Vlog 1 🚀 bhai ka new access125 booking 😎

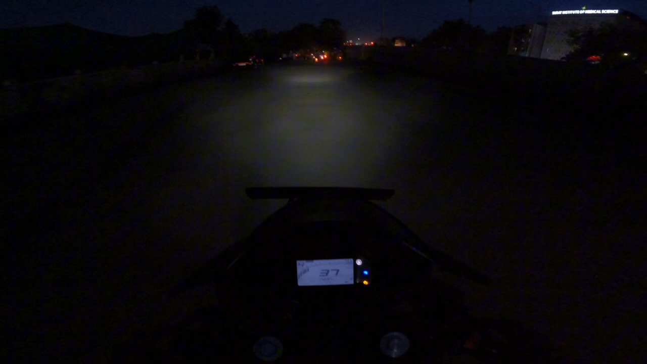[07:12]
तो नंबर प्लेट आने के बाद ही गाड़ी ले जा सकते हो क्योंकि आरटीओ का नियम गाइस कुछ अलग सा अभी सीन हुआ है।
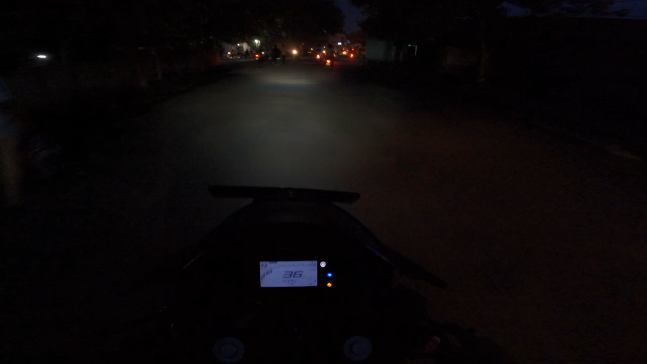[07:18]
तो मैंने बोला कोई दिक्कत नहीं है, कोई सीन नहीं है। तो गाइस गाड़ी देखो गाइस का गाड़ी कैसी खाली गाइस।
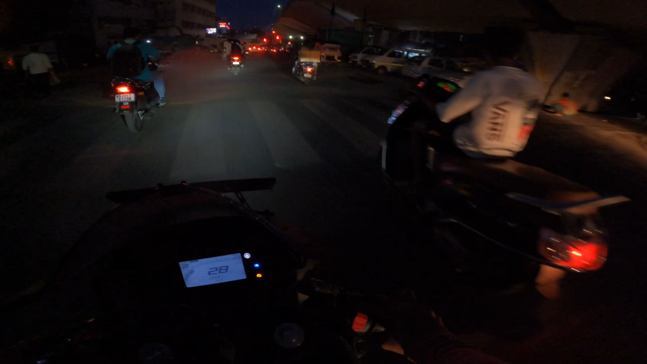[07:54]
सीरियसली देखो जैसे ये जा रही है आगे ब्लैक, तो ब्लैक एक अलग ही सीन क्रिएट होता है।